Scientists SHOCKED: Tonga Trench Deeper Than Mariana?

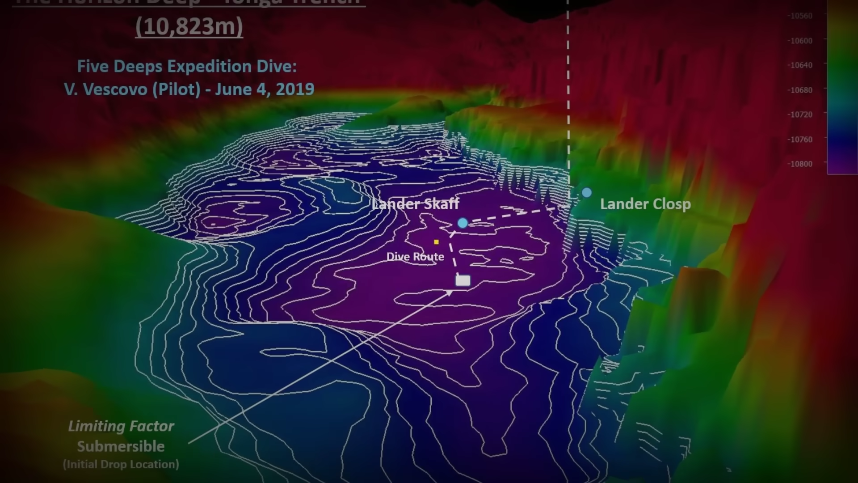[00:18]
Why do the numbers that name this alleged rival keep changing and what really lies down there?
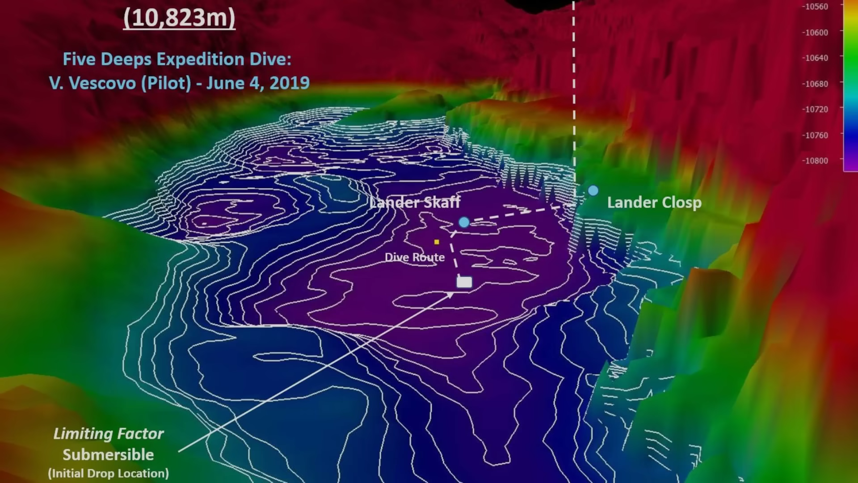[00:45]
dropping more than 10km from the surface to its deepest known point, Horizon Deep.
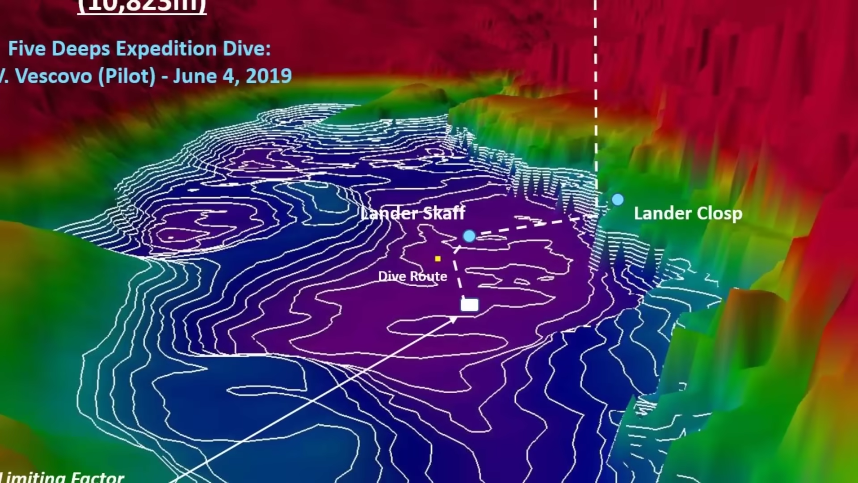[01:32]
The trench is not a simple, smooth groove.
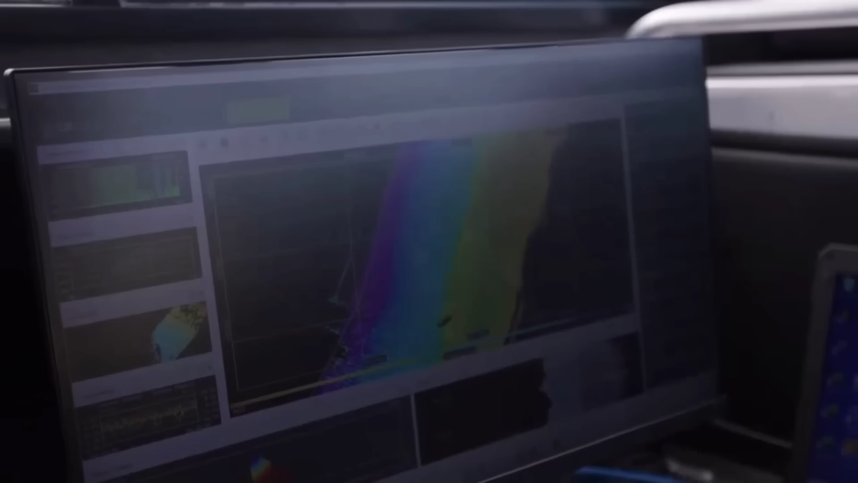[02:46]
Mapping this environment is a challenge in itself.
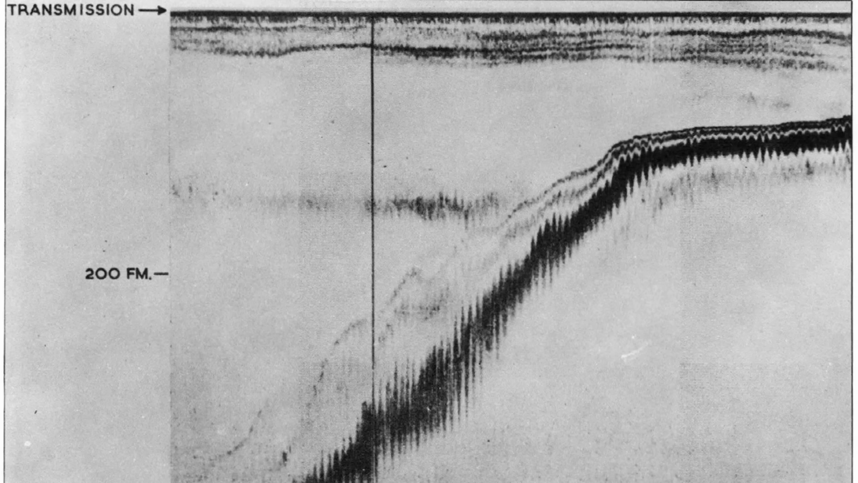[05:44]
The single-beam method could miss narrow depressions or misjudge the true bottom when the trench floor was rugged or sloping.
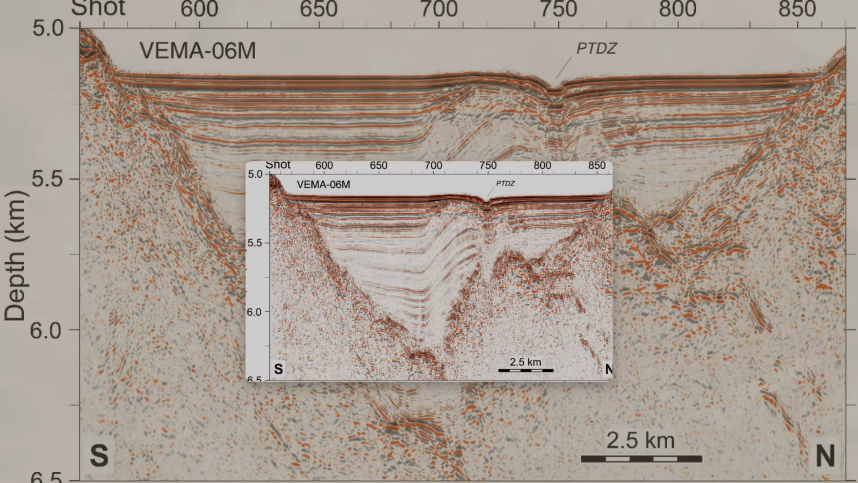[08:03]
In a steep walled trench, the outer beams can strike slopes at sharp angles,
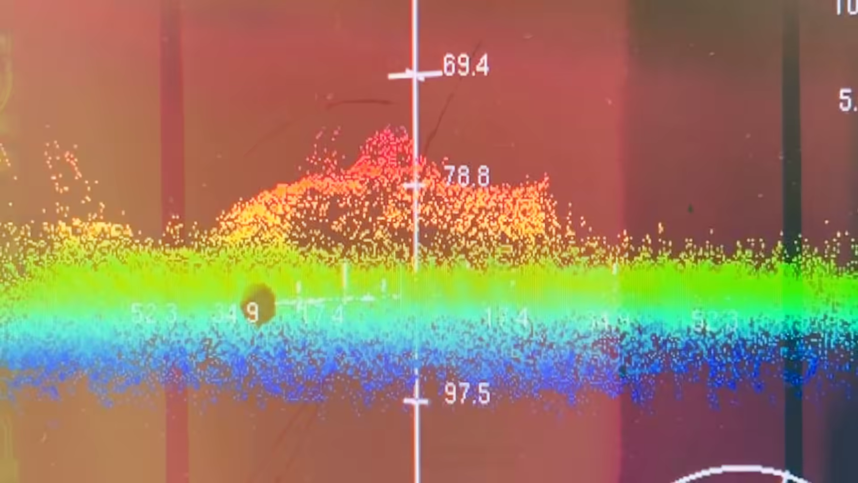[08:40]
simply because of the way sound interacts with the water column and the sea floor. Early echo sounders with their broad beams and sparse tracks were especially vulnerable to these errors.
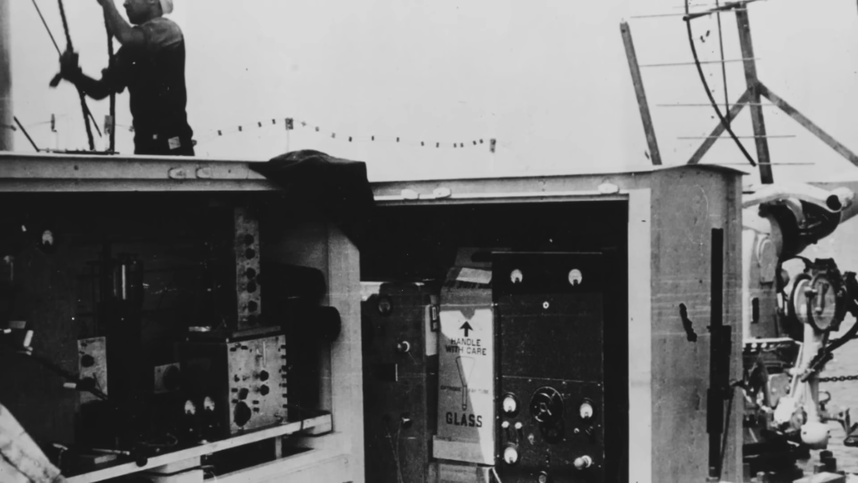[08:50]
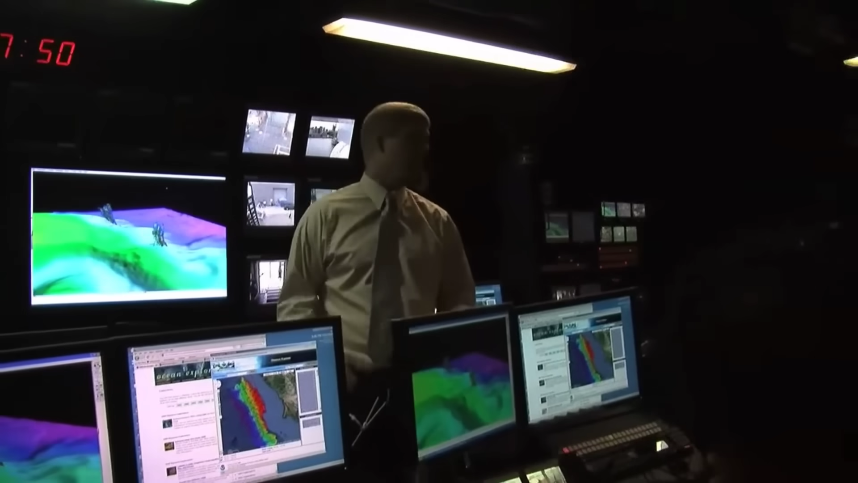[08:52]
Even today, with advanced multi-beam systems,
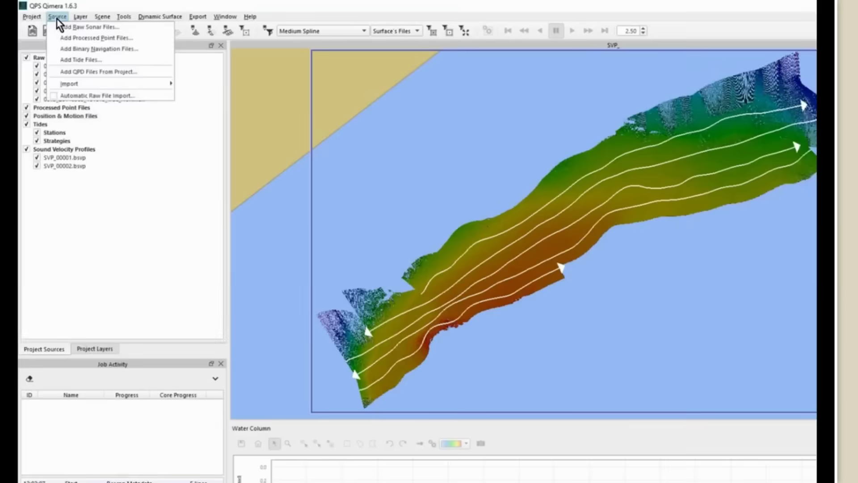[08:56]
the accuracy of the final map rests on the quality of the sound speed data and the ability to model beam paths precisely.
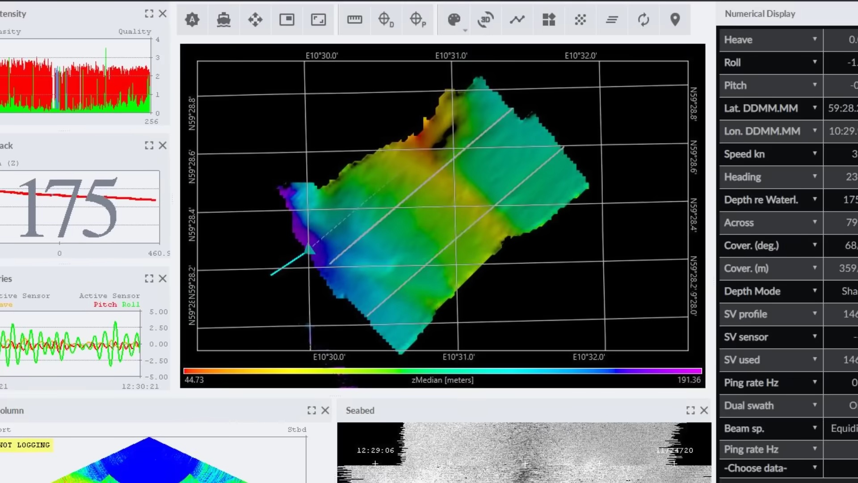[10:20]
a system built for full ocean depth surveys.
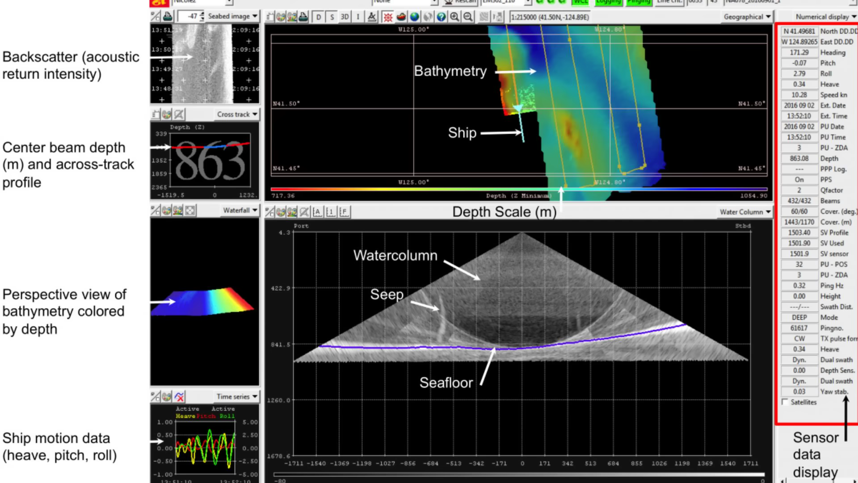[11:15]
On screen: speed 10.28 kn
Cross-checking pressure derived depths with sonar-based maps allowed the team to identify and correct for subtle errors,